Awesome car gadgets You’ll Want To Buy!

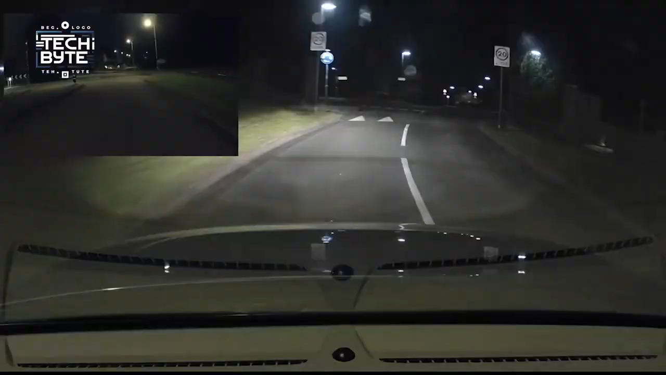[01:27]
the camera takes really clear pictures even in tricky light and guess what